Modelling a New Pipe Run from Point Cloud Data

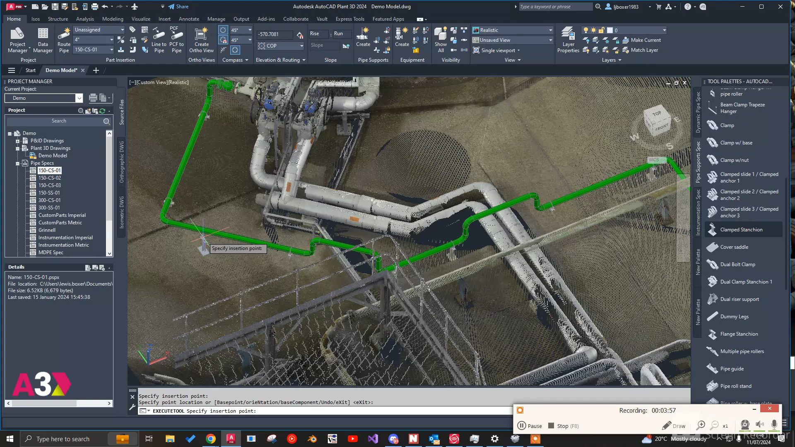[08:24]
There's a lot of pipe supports here I appreciate.
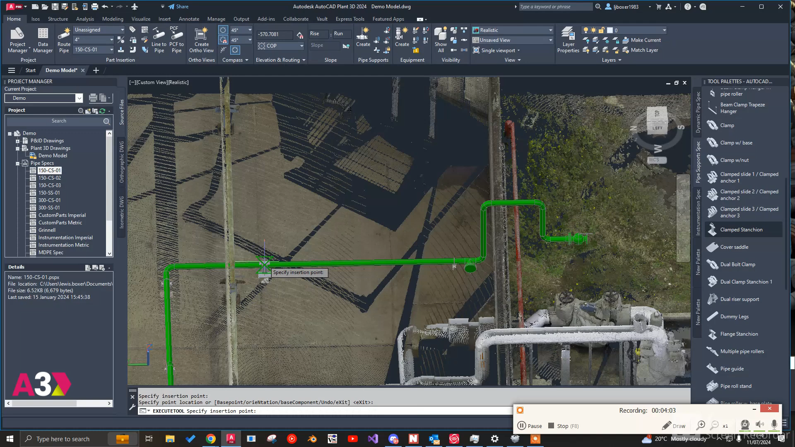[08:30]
It's one of the things that we can also take into account. Because we've got the the point cloud data for the ground. We can select the bottom of it. By using the F4 command we can actually snap to the point cloud data.
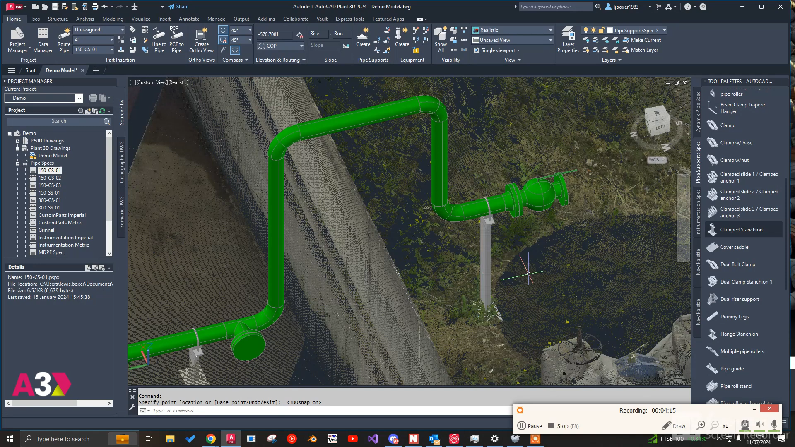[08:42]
So we know that we're hitting the ground there.
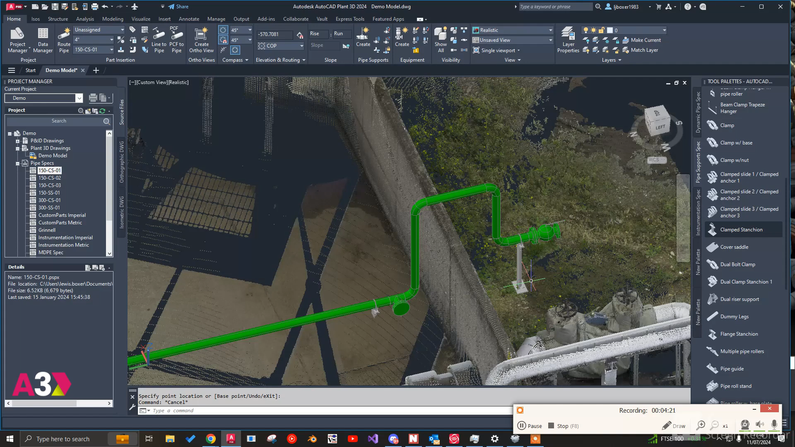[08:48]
If we wanted to we can go through and do this for all of them.
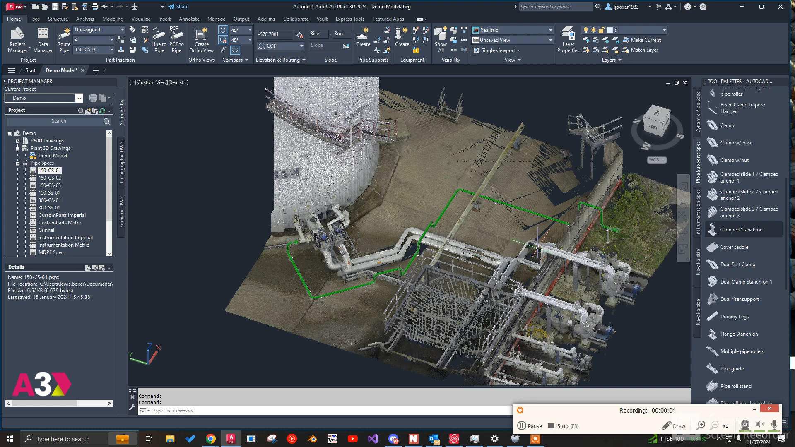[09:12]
One of the things we can do now is just remove the point cloud data. Now because it's all geo-referenced we know that if I bring that point cloud data back in